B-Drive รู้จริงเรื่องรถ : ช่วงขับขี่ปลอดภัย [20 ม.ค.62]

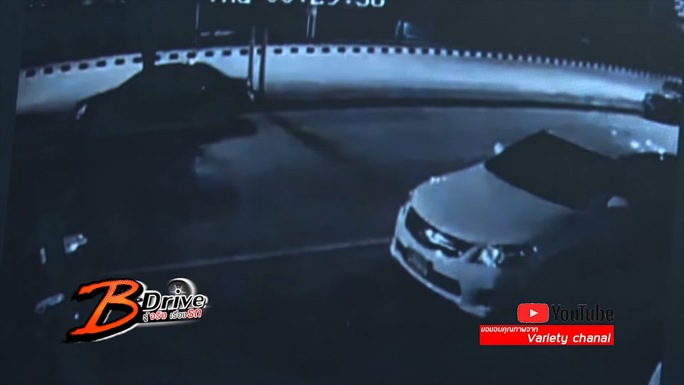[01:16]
กว่าเก๋งสีขาวเขันนี้มาจอดครับ ตริมฝูตบาท
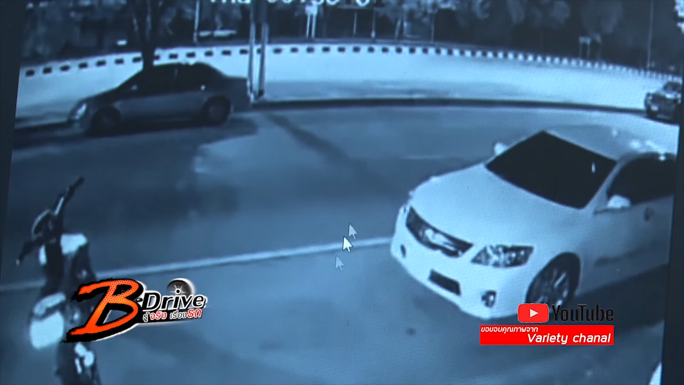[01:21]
พร้าピเรียบร้อยนะครับ มีคนเดินลงจากรส เหมือน torpedo
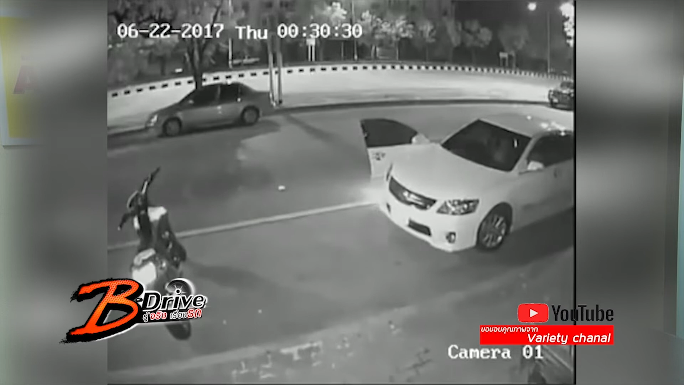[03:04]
างคนบอกเวลาไม่ได้เยอะเลยนะ แต่ผมประเมินเข้า ๆได้ว่าประมาณ ใ
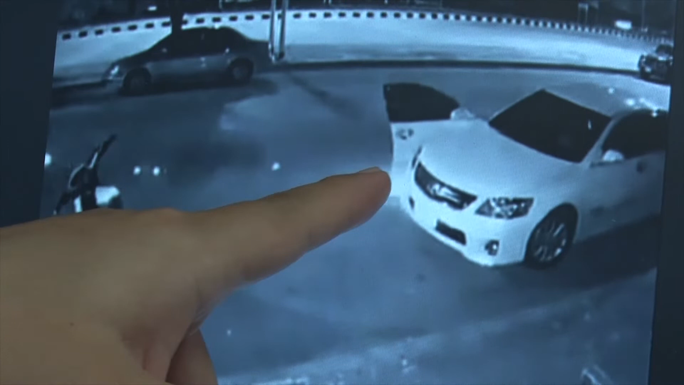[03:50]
เขาไม่มองไงครับ ชนแรงมากนะครับ ถึงขั้นประตูพับหัก